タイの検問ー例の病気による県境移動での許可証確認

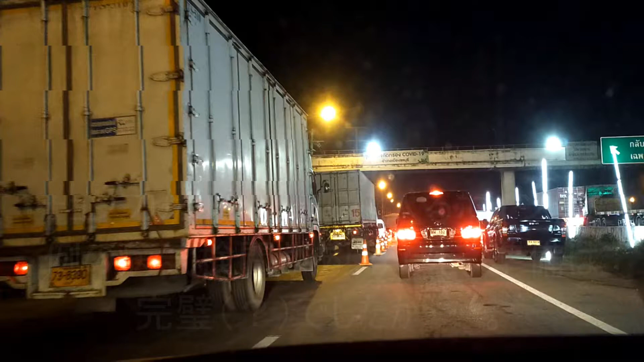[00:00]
はい、皆さんこんにちは、田野治です。今ですね、チョンブリ県のアマタシティ工業団地の近くに通ってるんですけど、ちょっとね、検問所がねありまして、おそらくね、チェックあると思います。ちょっとこのまま、カメラ回してみたいと思います。